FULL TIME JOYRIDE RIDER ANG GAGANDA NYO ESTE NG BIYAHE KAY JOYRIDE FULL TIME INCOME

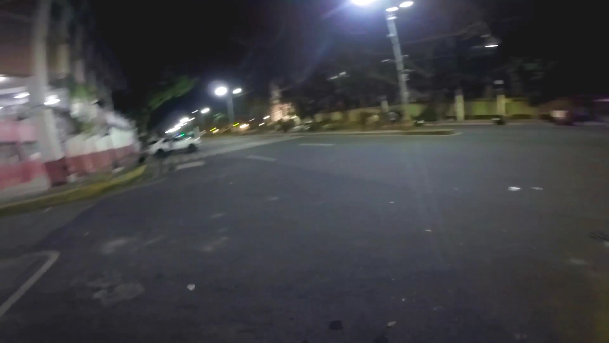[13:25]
Okay, U-turn, baby. Daming, ano, parang puro estudyante, ah. Jogging pa sila, oh. Alright. So, dito lang tayo muna sa Gedli-Gedli, mga idol. Ang pamasaya niya is 259 pesos.
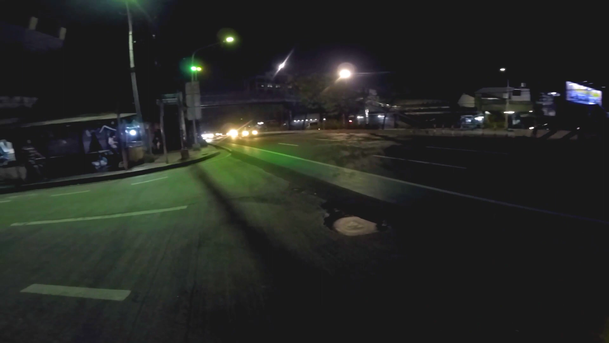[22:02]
Dito tayo sa kahabaan ng Visayas Avenue, mga idol ko. Check ko nga, ano bang U-turn? Malayo ata ang U-turn, mga idol. Ay, di, ayun lang. So, tara, U-turn tayo, mga paps. Alright, mga idol ko. So, dito na ako magpapaalam sa inyong lahat, mga paps. Dito ko natatapusin tong video na to, mga idol.